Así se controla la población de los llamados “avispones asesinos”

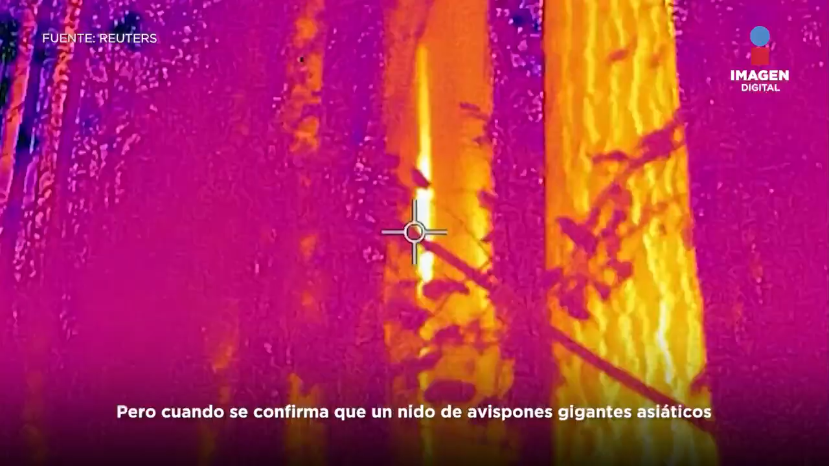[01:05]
pero cuando se confirma que un nido de avispones gigantes asiáticos está en un árbol, éste se envuelve en plástico para evitar un escape.